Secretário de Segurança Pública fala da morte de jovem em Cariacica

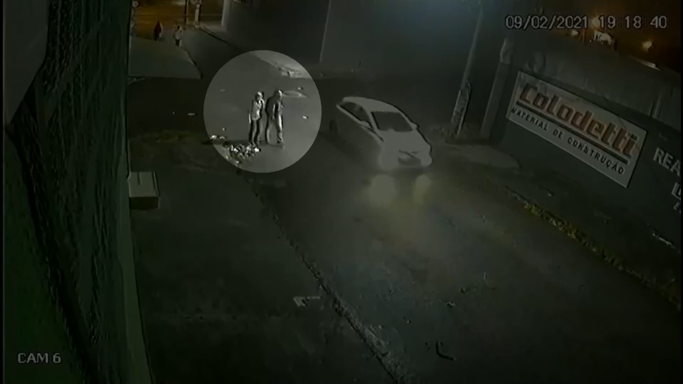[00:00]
As imagens mostram o ex-namorado de Luana Demonier, de 25 anos, andando ao lado da jovem.
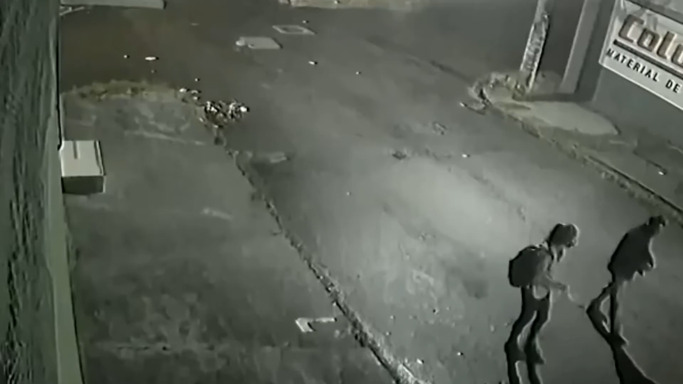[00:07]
De repente, ele pega o facão e começa a atacá-la.